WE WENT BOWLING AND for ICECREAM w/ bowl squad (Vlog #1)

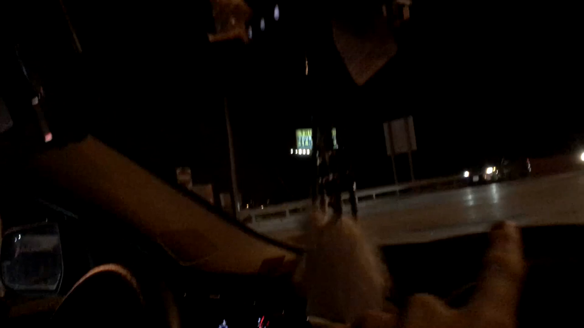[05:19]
This whole auto road. Across the highway. It's cops on it. Wait on there.
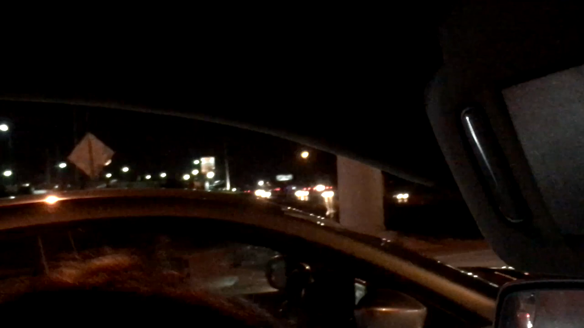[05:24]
And like the SWAT team's on. Apparently. This is a helicopter. There was a. Uh. Domestic abuse. Uh. Situation. And the cops came and got the. Wife. But the guy.